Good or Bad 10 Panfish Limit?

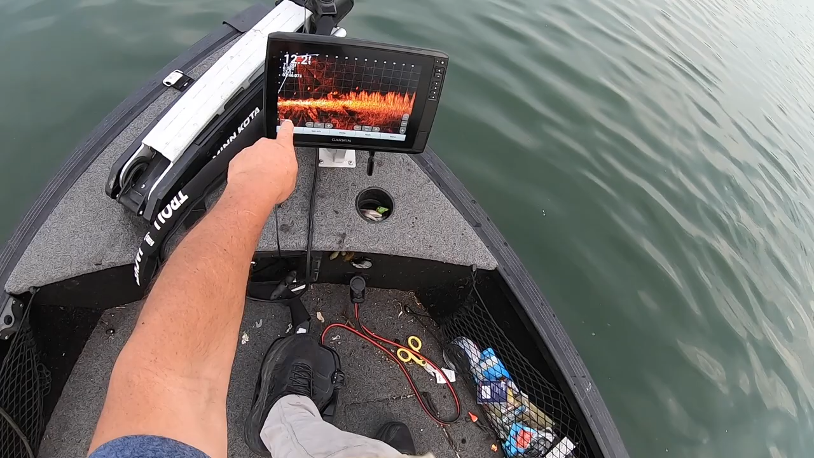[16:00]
Whole school and other fish right down here. Right in the weeds. Put on spot lock and then just cast right there. If I want to catch smallmouth like this all day long, which is fun.